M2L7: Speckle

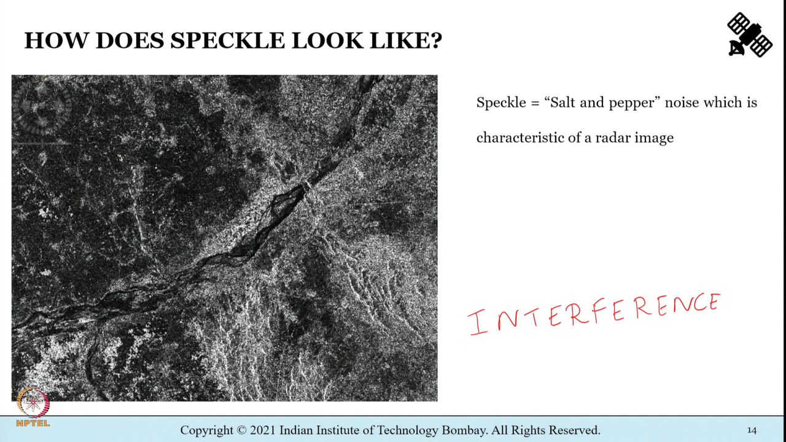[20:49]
Technically, textbooks tend to define speckle as noise like characteristic of a SAR image, noise like characteristic.
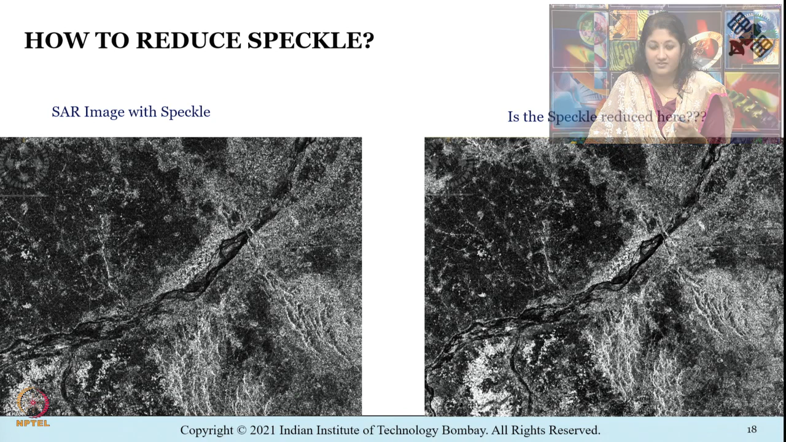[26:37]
So what you see in front of you towards the left side is a synthetic aperture radar with speckle. And what you see towards the right side is the same image, but think about whether the speckle is getting reduced here.
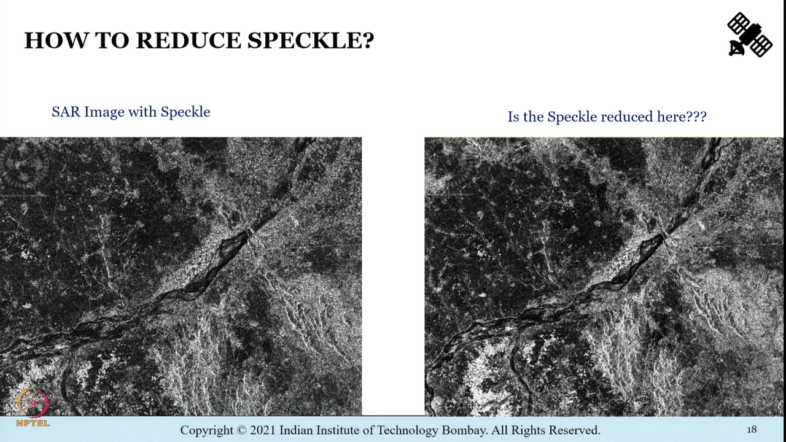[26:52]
Is there any difference between both images, or both look same? Okay, this we'll take up as part of next lecture. So just to summarize what you have been understanding through this lecture,